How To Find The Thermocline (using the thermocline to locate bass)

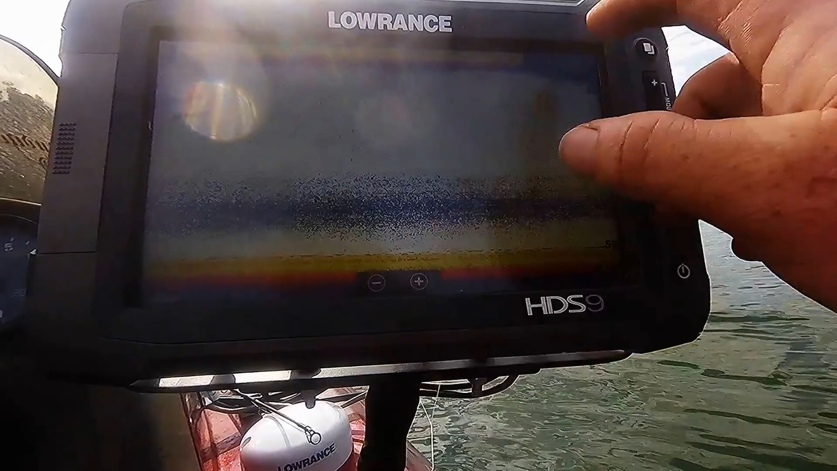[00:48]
As you can see, it's already up there. But I go to my sensitivity, and I crank it down until everything's clear, no clutter.
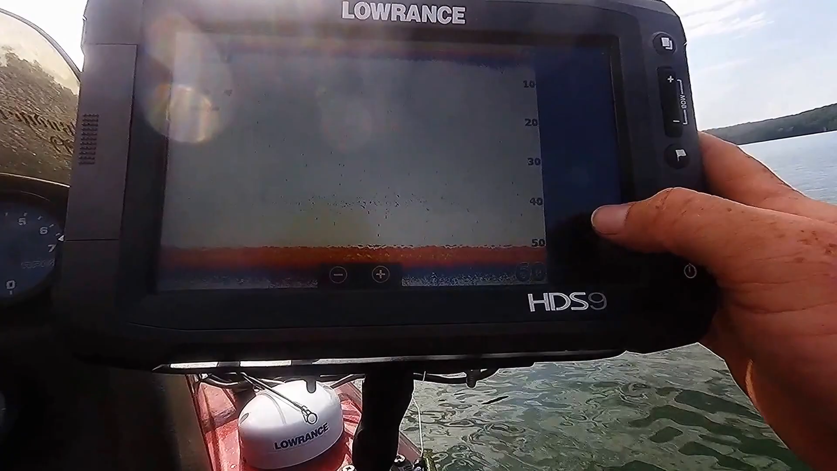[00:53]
And I start easing it up until I start seeing a prominent line.
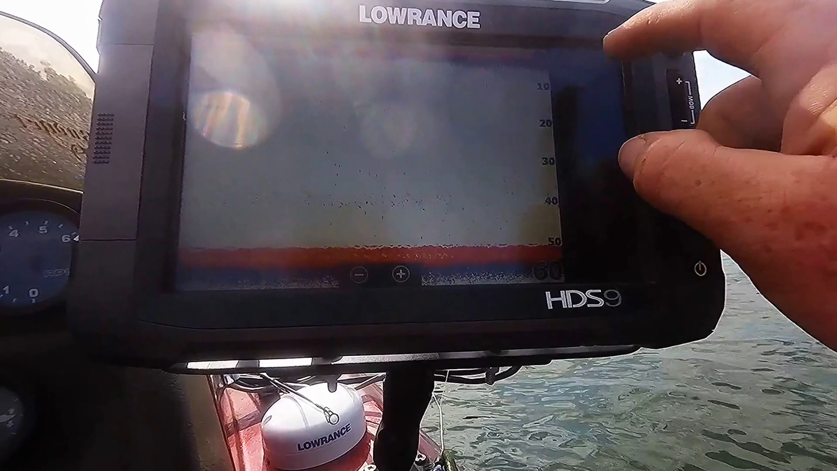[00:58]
See the line right here?
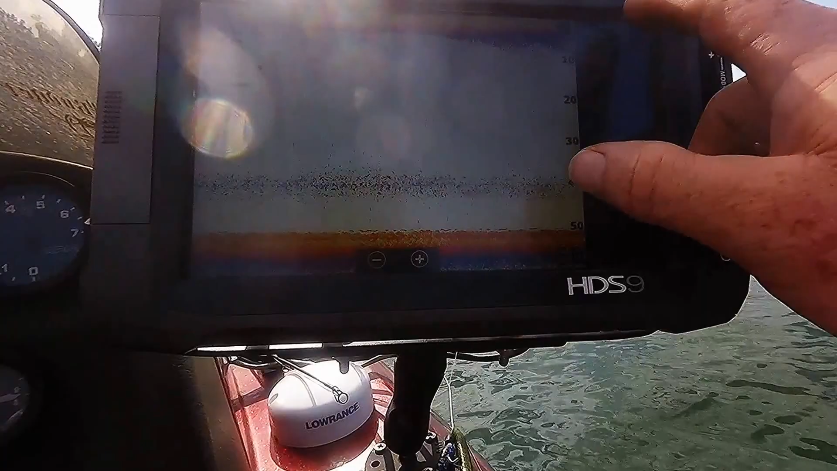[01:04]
And we can crank it up even a little bit more if needed.
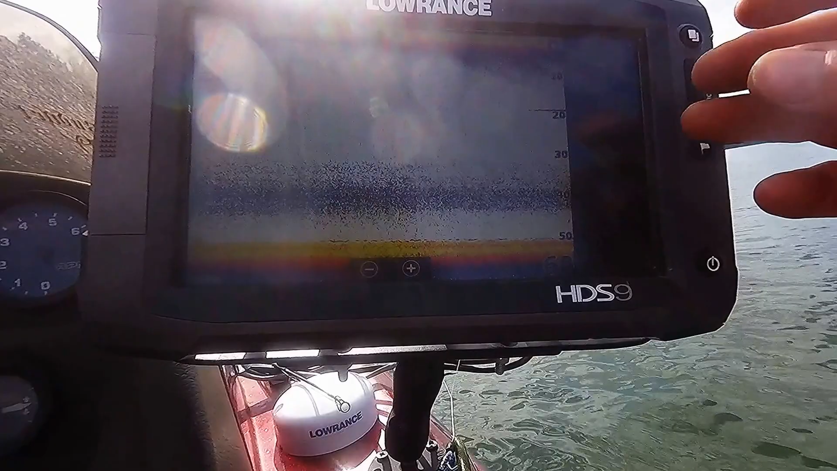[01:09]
And that'll show you your key points, your places to actually start keying in on fish. With it being so hot, the water's about 85 degrees.
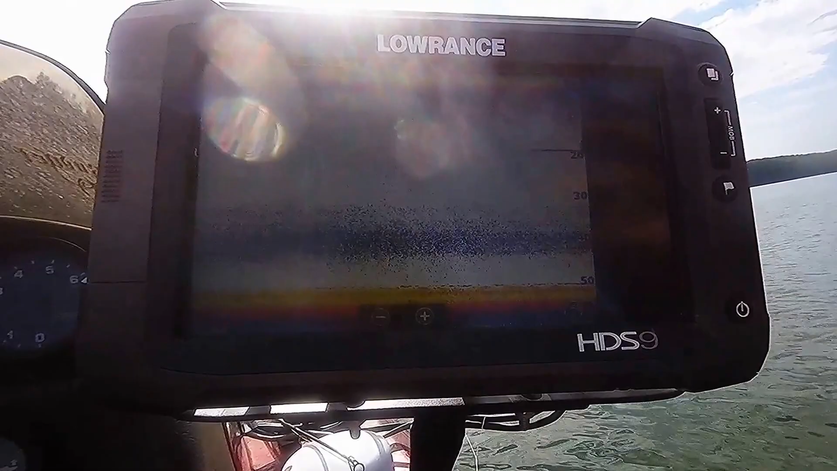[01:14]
It don't say it right there. But it's about 85, 86 degrees.
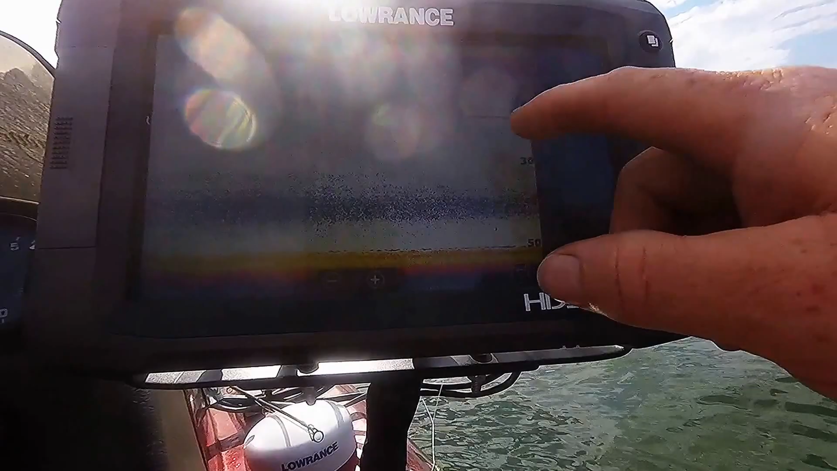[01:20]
A little bit of junk up here, a little bit of shad. But that's what I start keying in on.
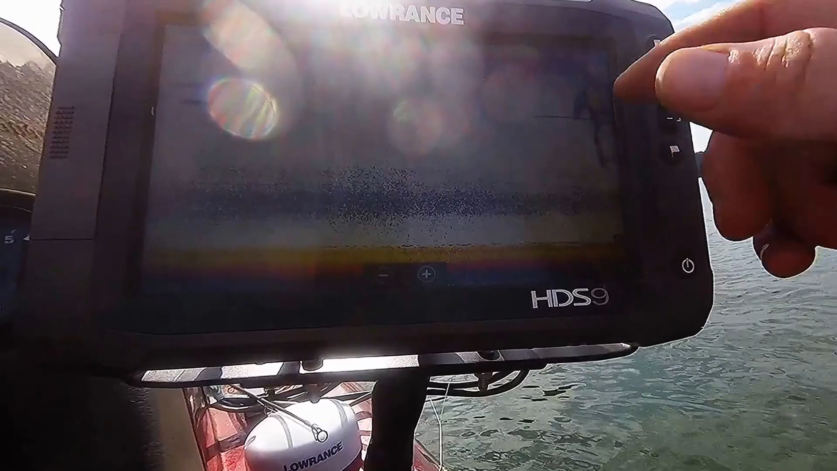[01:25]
You see the depth line right here. Start keying in on that.
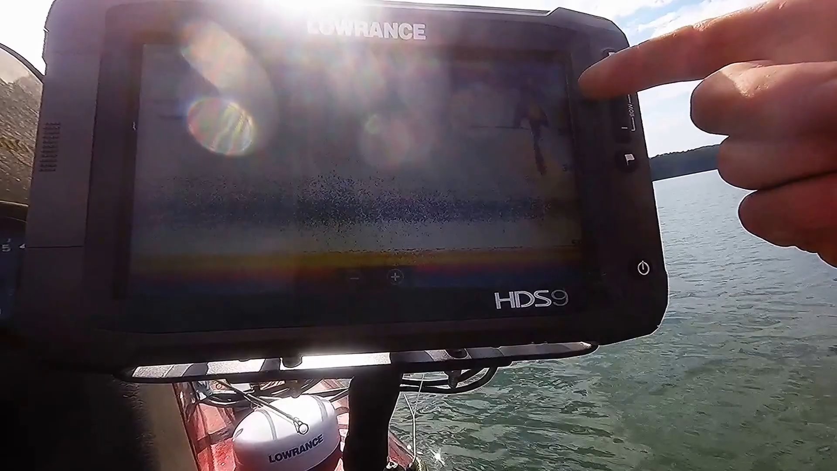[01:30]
See, we got shad up here in 15, all the way up to the surface. But then I go back to my charts.